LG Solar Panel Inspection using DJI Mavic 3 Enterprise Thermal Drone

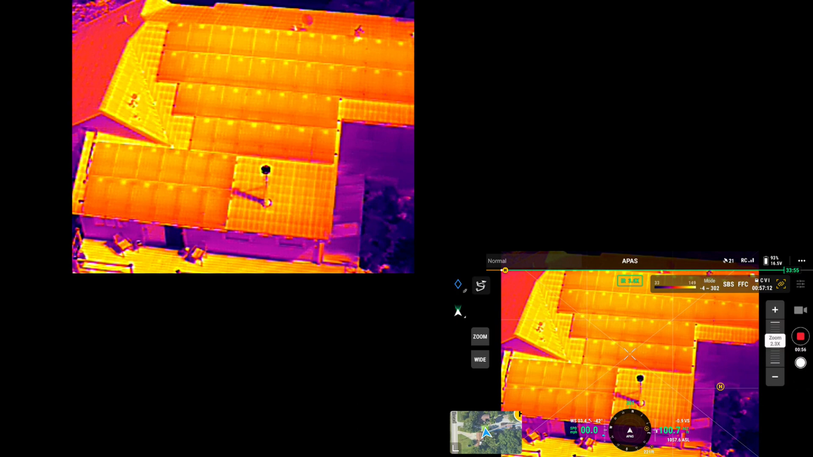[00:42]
So these are LG solar panels, and there's little inverters, you can see the heat from them. On the back side of the solar panels on the top.
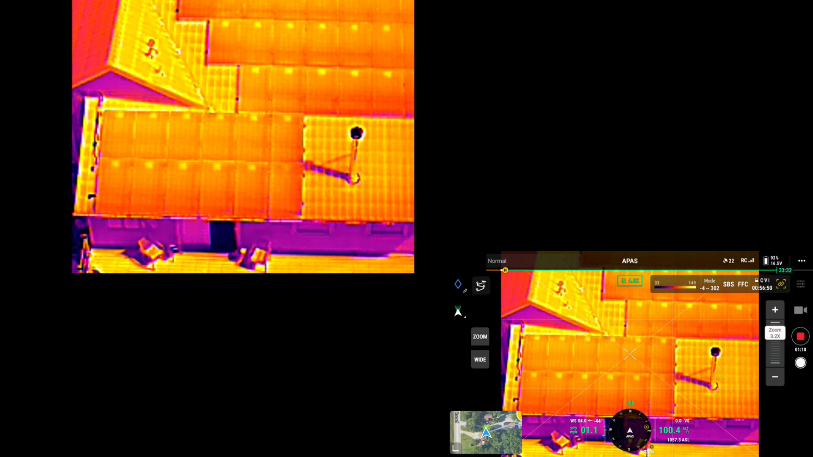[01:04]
Now, I'm going to move to tripod mode so I don't get such radical moves. Now, there you can see where the shading is.
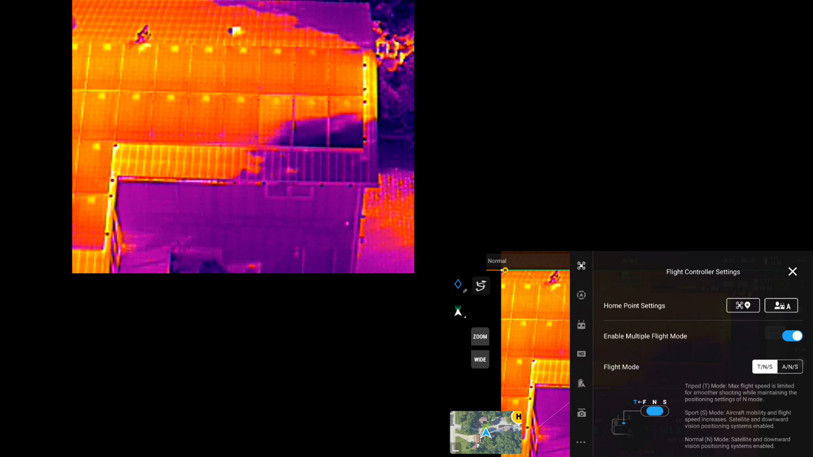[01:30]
Do the head a little bit from
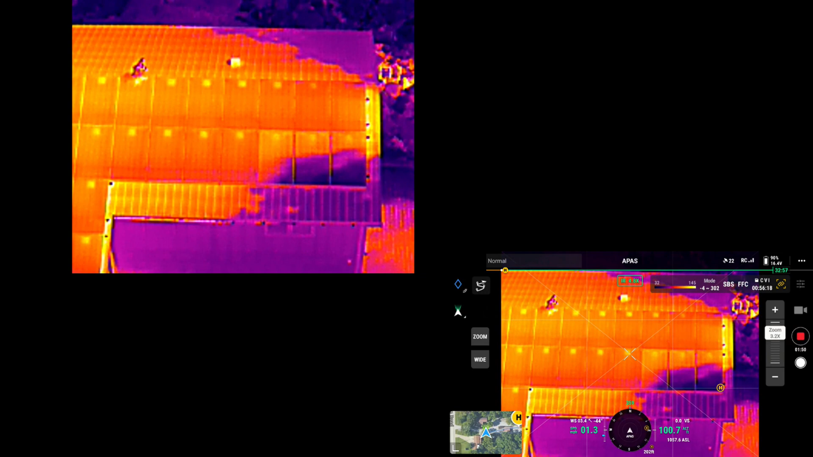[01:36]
the roof.
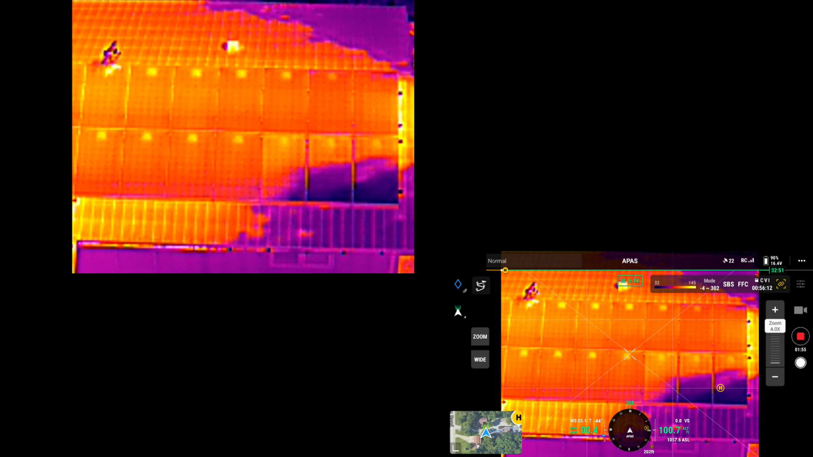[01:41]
It looks to me like the solar panels are all working really nice. All the inverters are heated in the whole bit.
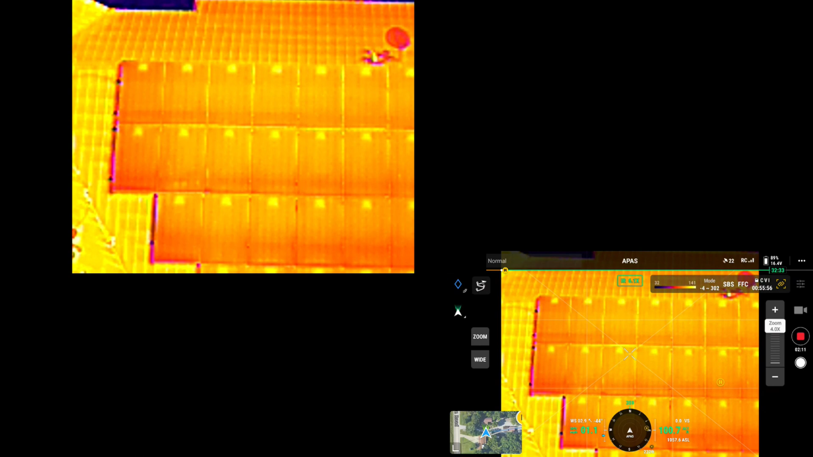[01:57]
I don't see any bad cells. It might be, well, I think this is shadowing, or late.
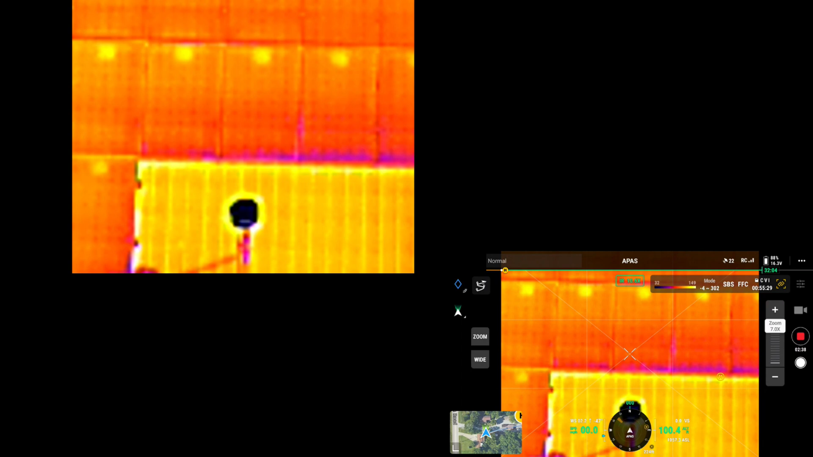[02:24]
Those could be something going on there. There. I'm at a hundred foot of elevation.
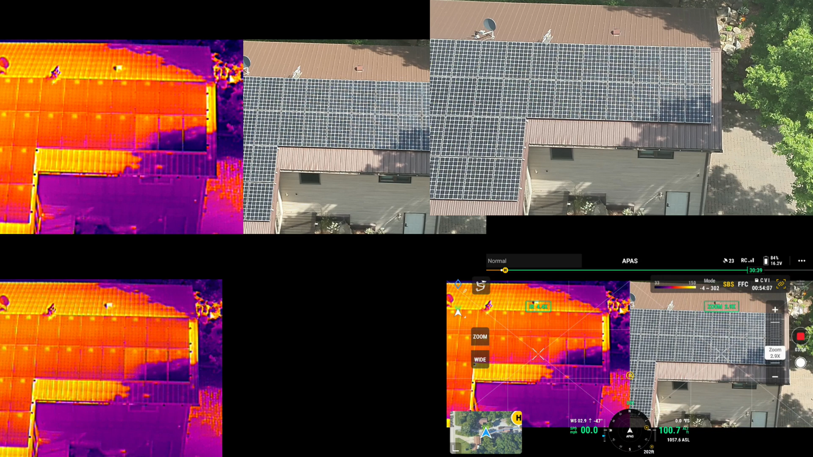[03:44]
You can see the shadowing, so I guess this puts it in perspective here. You can see where the shading is on the house.